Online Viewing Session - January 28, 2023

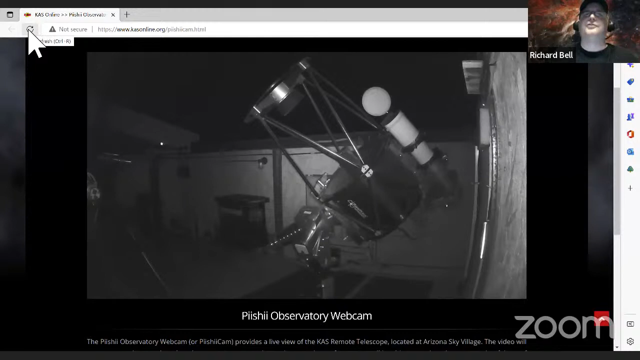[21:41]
So I'm going to hit reload, and we get the matrix view of our PEC camera. And pretty soon here, it should slew off to the Andromeda Galaxy, crossing our fingers. There she goes. So she's going to have to slew all the way around. And what I'm going to do here is I'm going to try to go to picture in picture
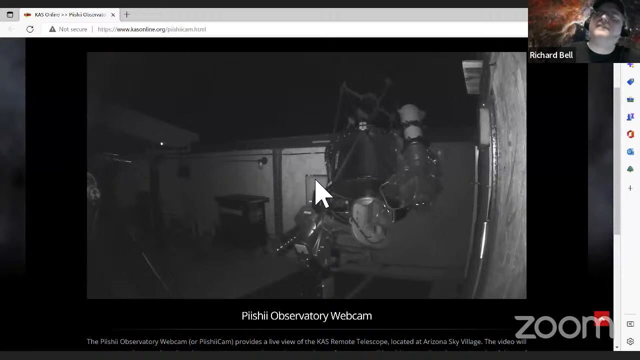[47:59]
That's our large optic flat panel for the 20-inch. The Takahashi has its own flat panel built in. And this is Mike Patton's Coronado 90. You can just see the end of its 7-inch refractor here. So you can see it moves kind of slow. We have so many cords going through here that when we slew it at the higher speed, it tended to stall on us.